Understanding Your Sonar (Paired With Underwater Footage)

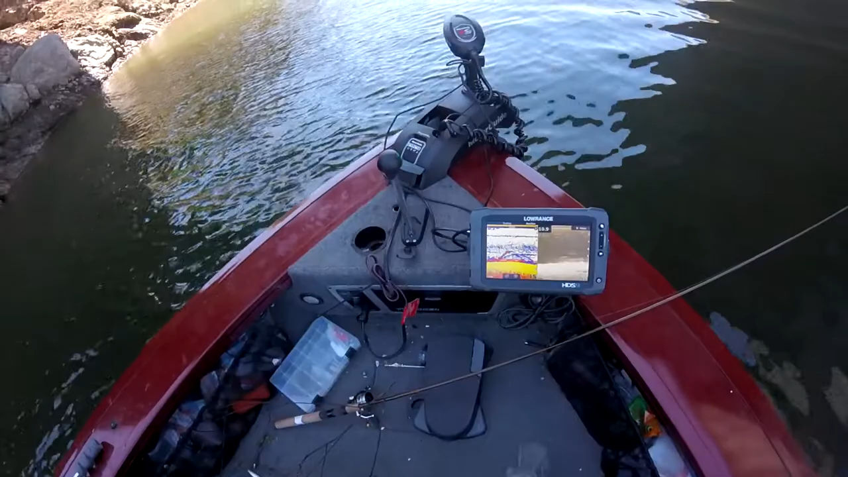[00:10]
all right so looking at the graph I see some fish here here maybe there's like one two three three fishes I'm gonna drop a camera and see what we're looking at and there's one you got one pretty well there's one right there they're their bass